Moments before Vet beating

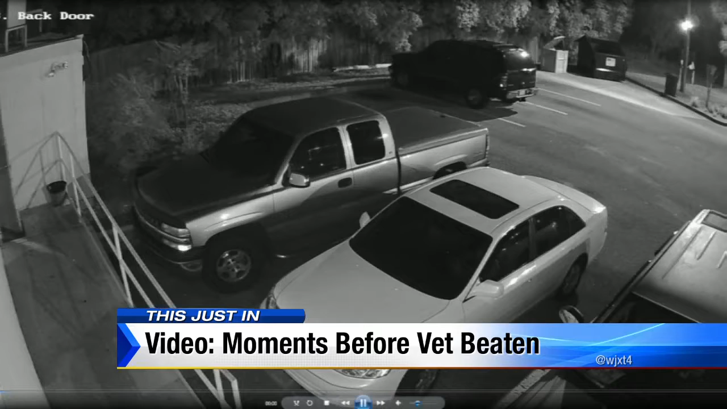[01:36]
Surveillance cameras only capture the two of them walking out, not the beating.